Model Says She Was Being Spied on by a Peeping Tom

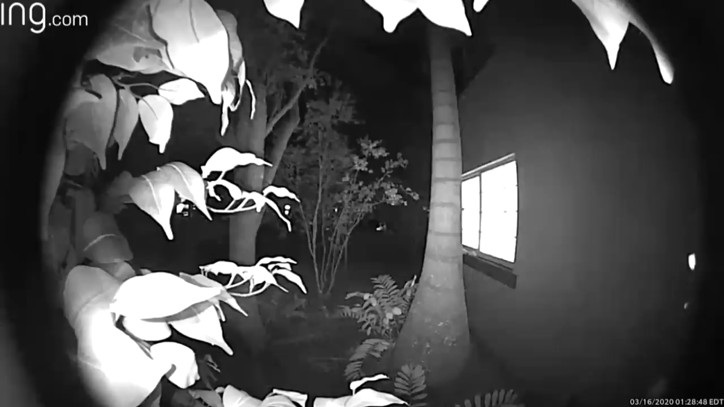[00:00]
A peeping Tom is lurking outside a window, caught by surveillance camera.